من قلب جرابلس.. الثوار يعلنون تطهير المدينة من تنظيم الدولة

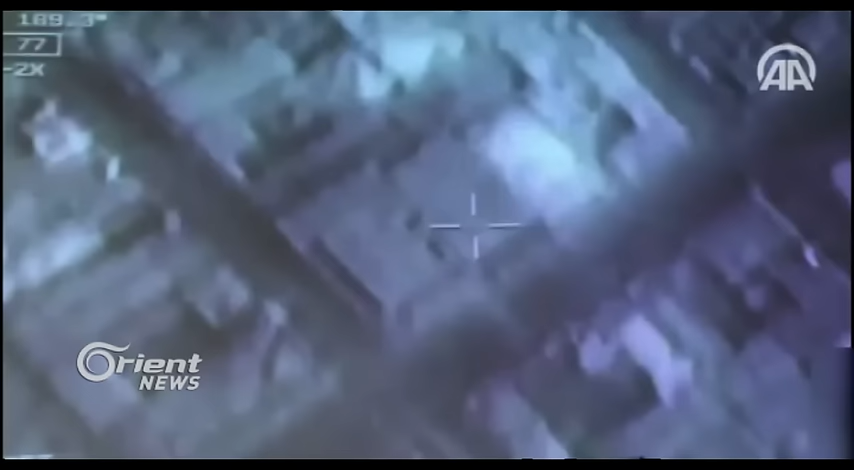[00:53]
بطائرات التحالف الدولي الذي تقوده الولايات المتحدة
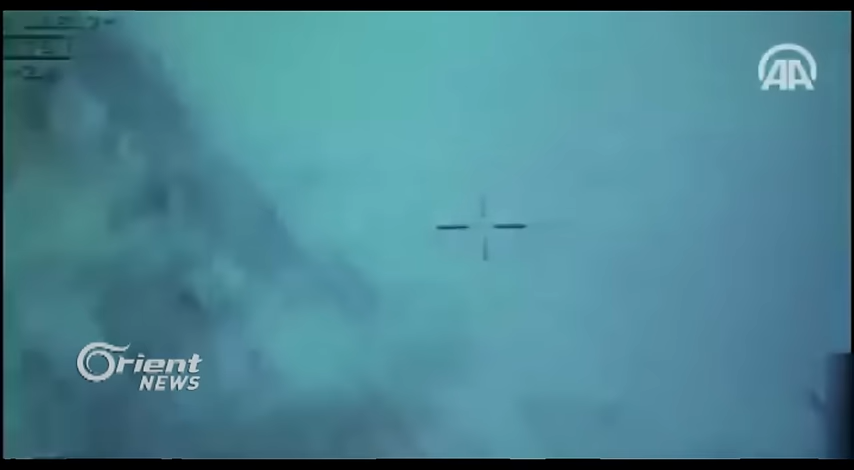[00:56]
حيث تمت مهاجمة أهداف لتنظيم الدولة قرب جرابلوس منذ ساعات الفجر الأولى